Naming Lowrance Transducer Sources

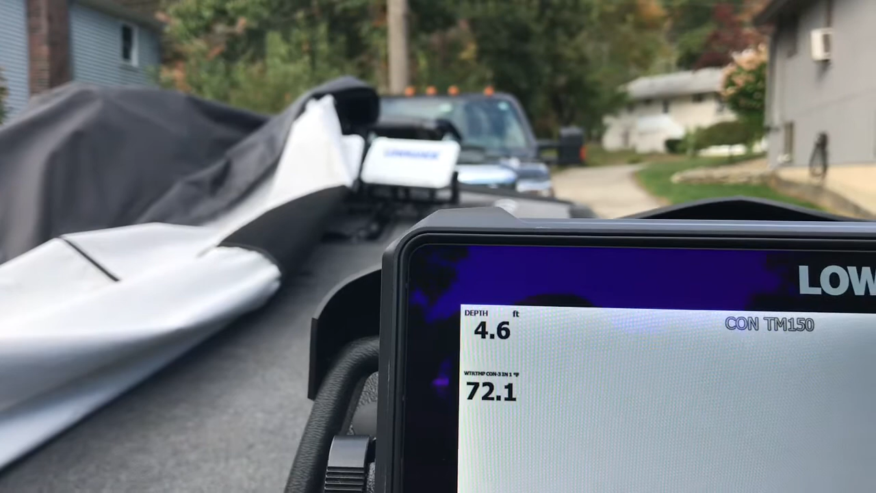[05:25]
On screen: depth 4.6 ft
We named the transducers there same way, all right? And, you know, I hope that helps.
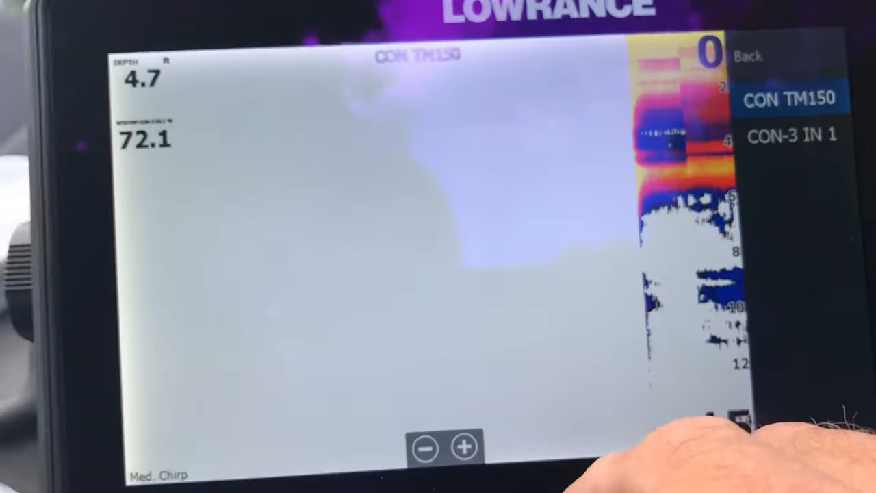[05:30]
Now, I'm out of the water, so this reading right here is actually a bogus depth reading, but there's the air temperature.
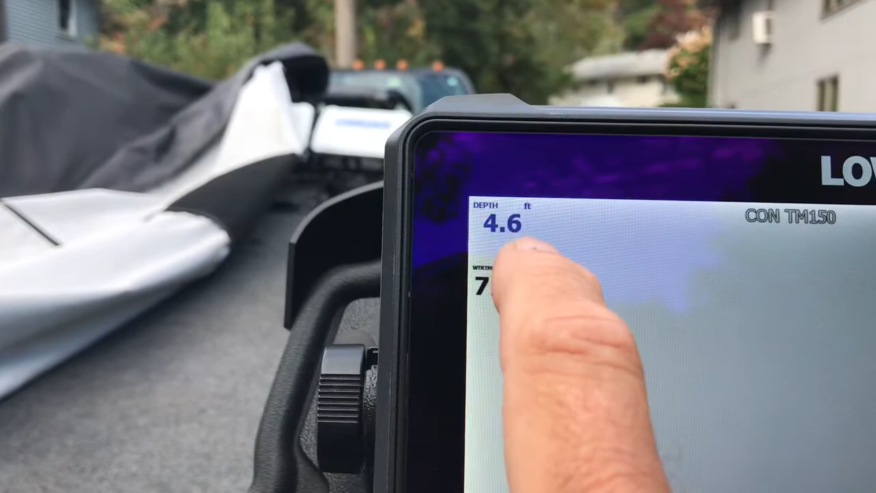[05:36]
On screen: depth 4.6 ft
When you get out on the water, of course, that would be correct.
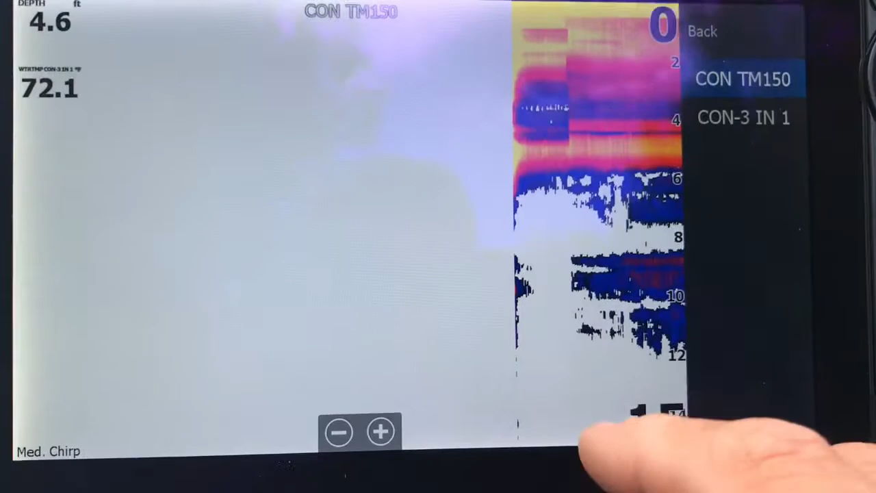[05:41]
On screen: depth 4.6 ft
Sonar has to be in the water for it to work correctly, as most of you know, all right?
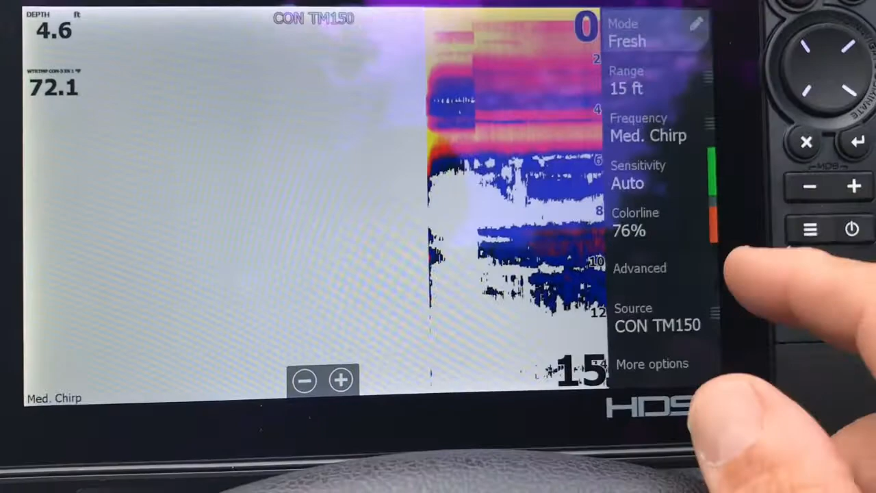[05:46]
On screen: depth 4.6 ft, water 72.1°F
So, again, that's the procedure you would use to name your transducers.
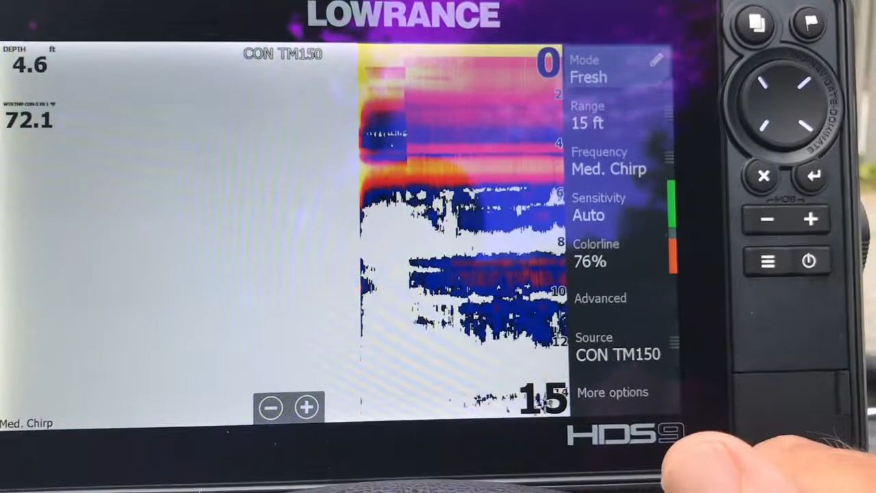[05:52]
On screen: depth 4.6 ft
And don't forget, if you're not 100% sure, the silver tag on the back of the transducer,
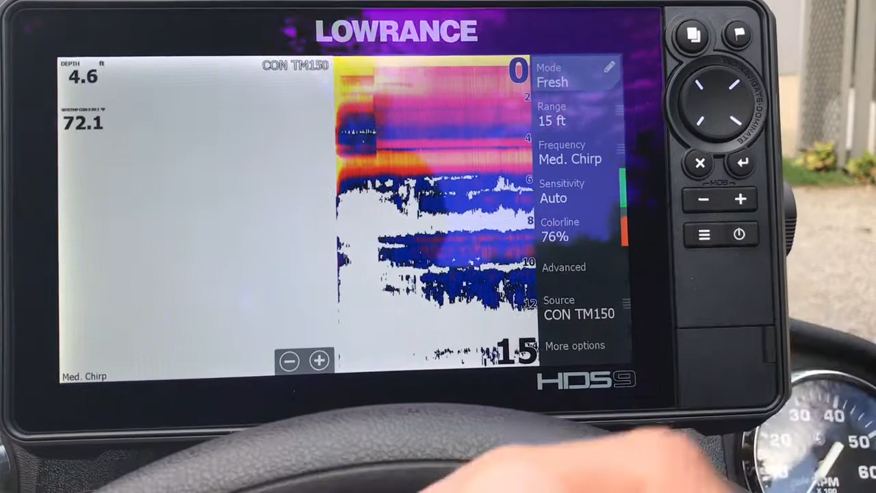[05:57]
On screen: depth 4.6 ft
if you're able to get to them, will have that identification right on that silver tag.
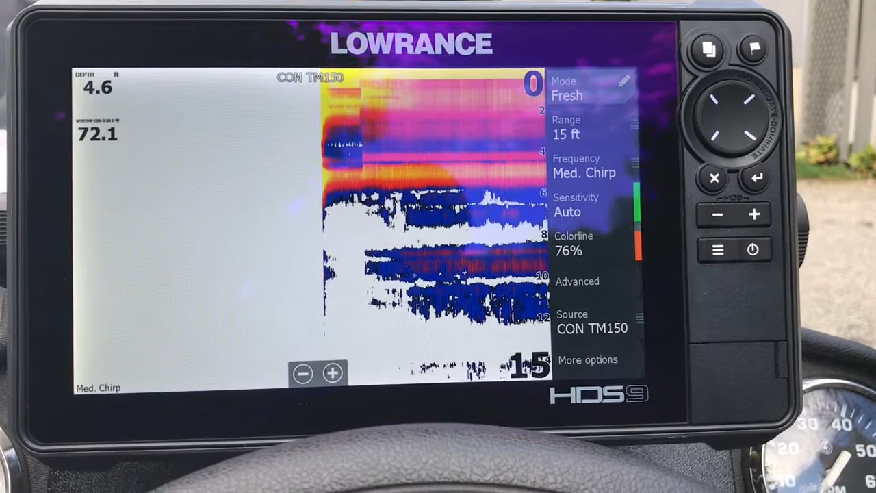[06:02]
On screen: depth 4.6 ft
If your unit is flush mounted, that can present the problem because you're not going to be able to see those silver tags without removing your unit from the console.
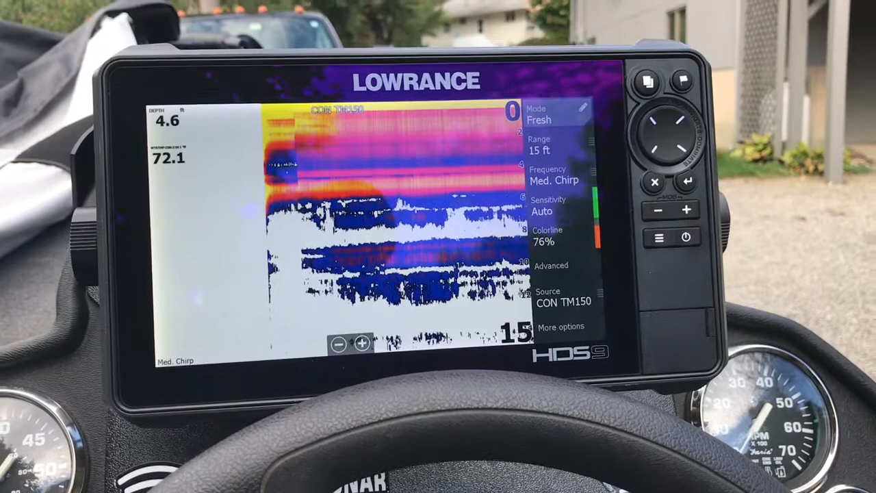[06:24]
against flush mounting them into the console is two-part, really. The first one I just explained, you're not able to see what's connected to the back of your units. You're not able to disconnect, reconnect anything if you need to.
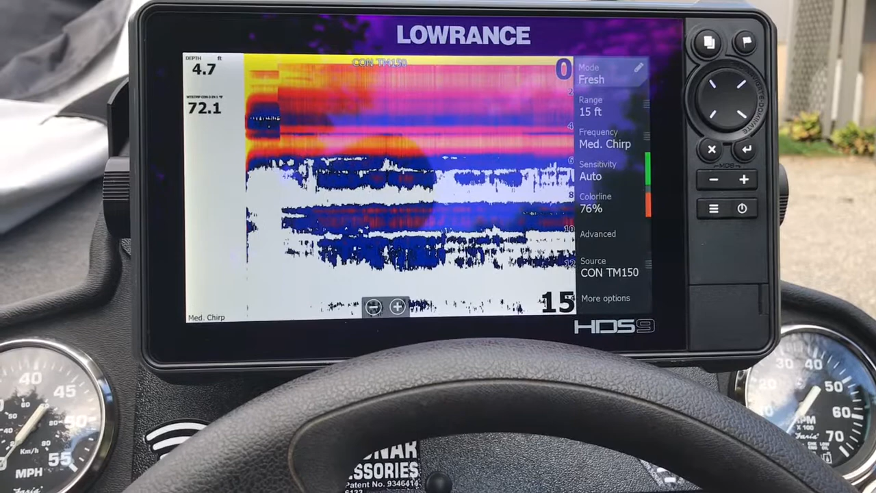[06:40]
And most importantly, you can see right here, this is a 9-inch unit.
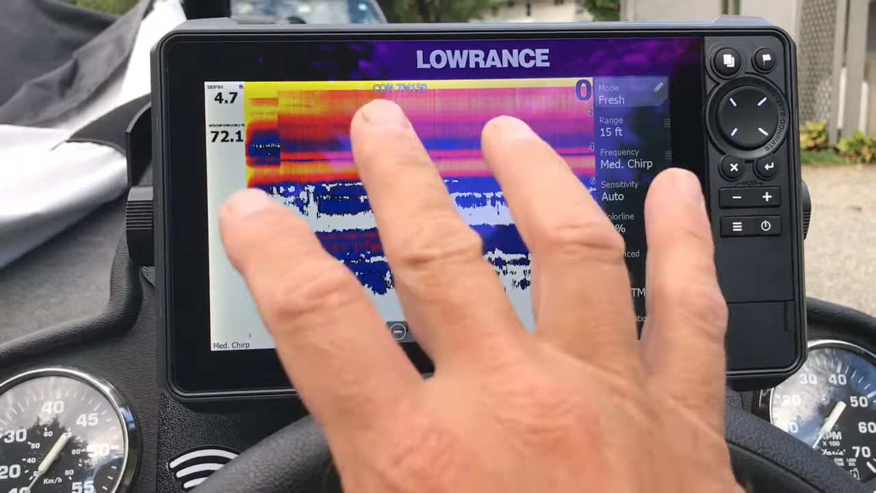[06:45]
If I flush mounted it or left it flush mounted, all right, my steering wheel would be right in the middle of my unit.